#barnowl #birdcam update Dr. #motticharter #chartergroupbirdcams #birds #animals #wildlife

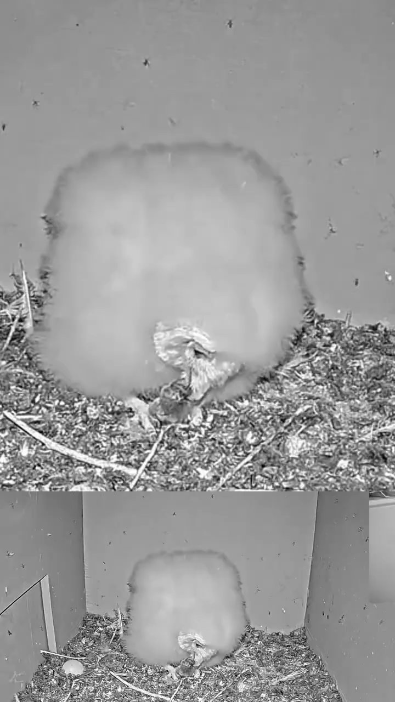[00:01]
the lone nestling is doing great now there's only one nestling the parents are able to feed enough bring enough food for it he's just growing very well swallowing prey himself initially there was even a little competition
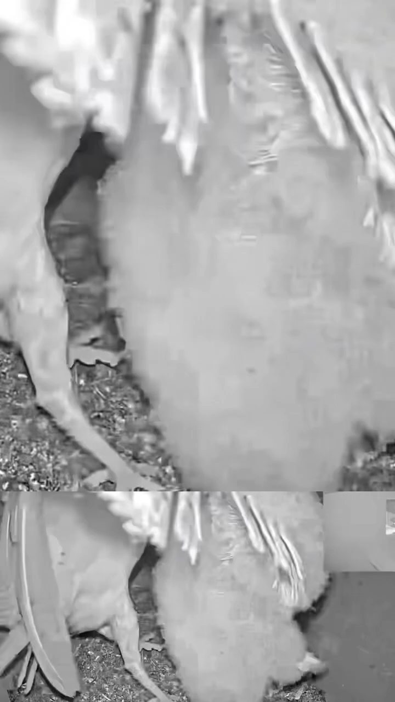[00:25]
the parents are able to bring enough food still not easy
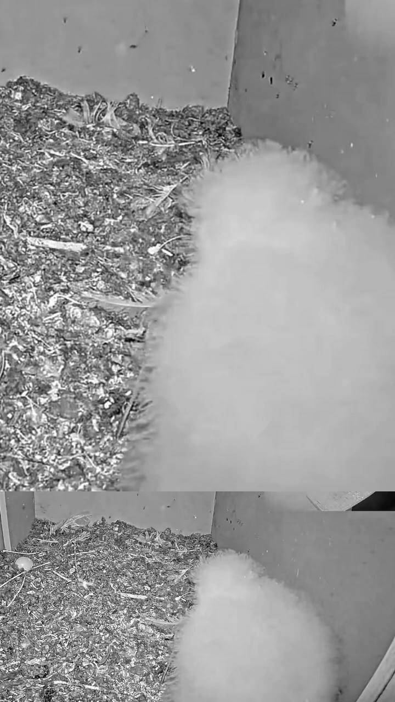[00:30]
there's not that much rodents this year it's kind of a very low rodent year which is good for farmers not good for our barn owls and this guy's even starting to play a little bit with his food he initially is very stressed because of competition with his mother
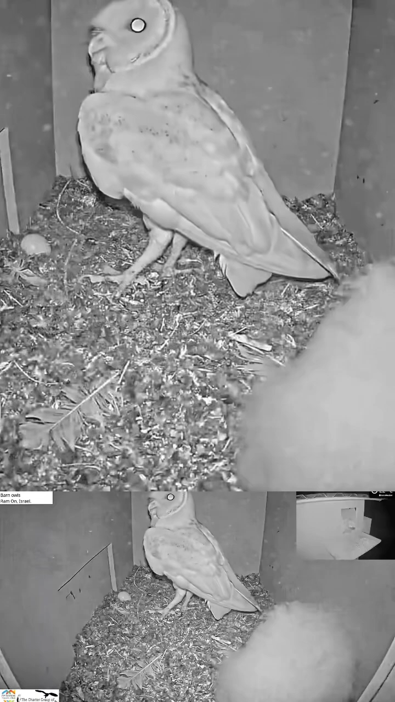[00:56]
and taking his time because the mother started she's hunting too so once a mother